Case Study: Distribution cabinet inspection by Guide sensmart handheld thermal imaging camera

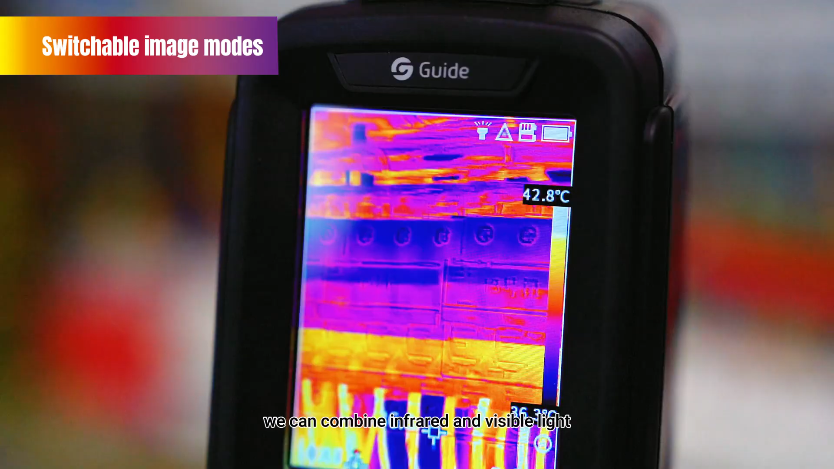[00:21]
What's more, we can combine infrared and visible light through different image modes,
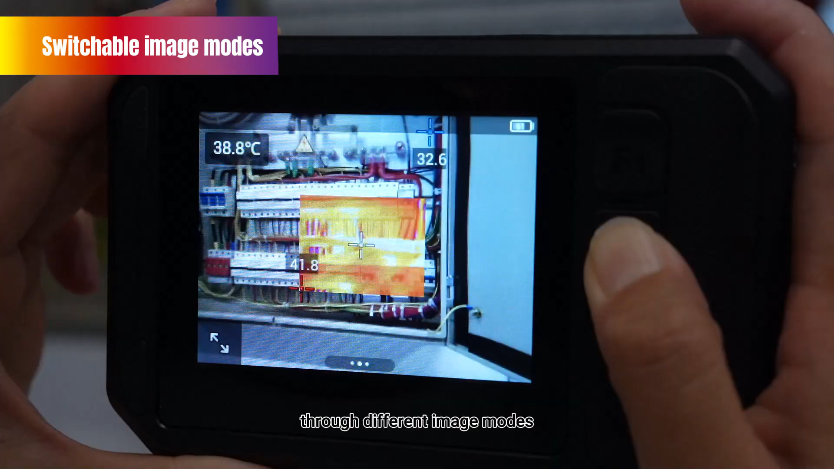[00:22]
On screen: spot 38.8°C
such as MIF and PIP modes.
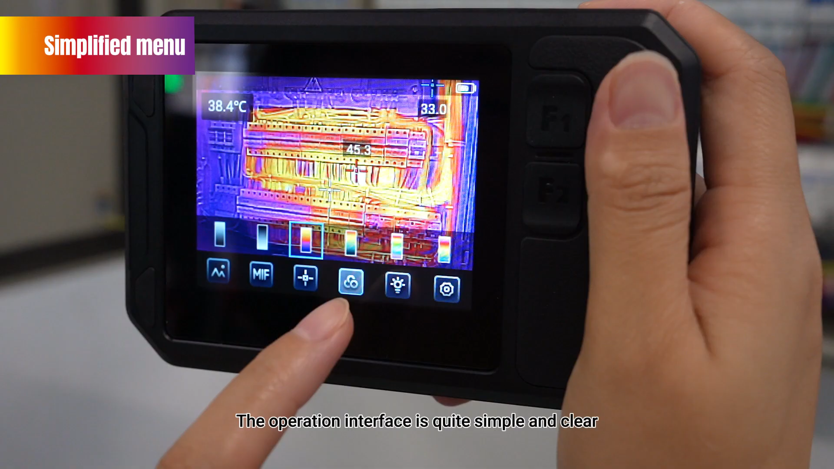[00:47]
The operation interface is quite simple and clear, even a first-time user can easily handle it.
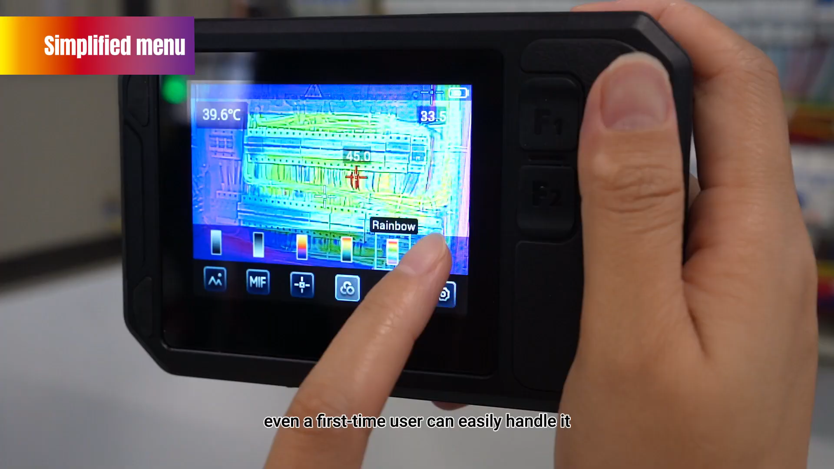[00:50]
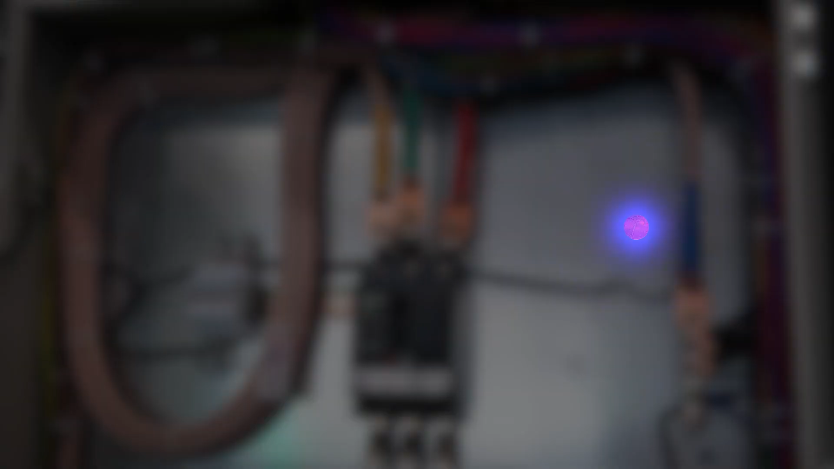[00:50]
The high-temperature areas in the thermal images may be caused by two reasons.
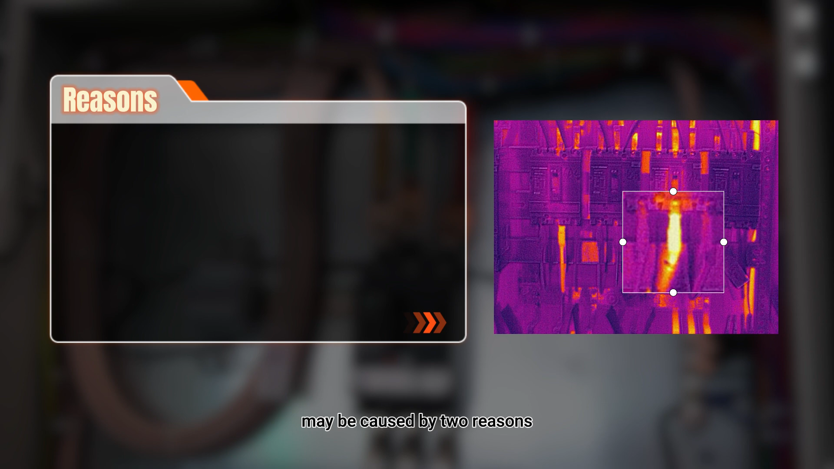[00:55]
Firstly, the crimp is not connected properly. Secondly, the use of wires does not meet the specifications.